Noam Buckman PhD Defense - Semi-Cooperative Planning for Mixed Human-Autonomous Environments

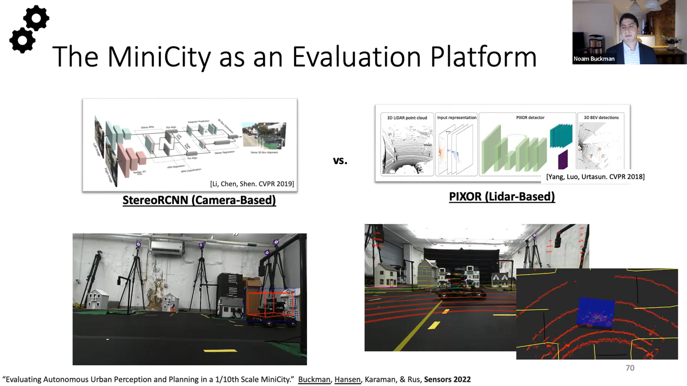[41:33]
object detectors so for example let's say you're trying to choose between stereo rcnn which is a camera-based algorithm or pixor which is a lidar-based algorithm now we can actually go and deploy them on our vehicles in the mini city and what we can do is not only upstream object detection evaluation so doing what you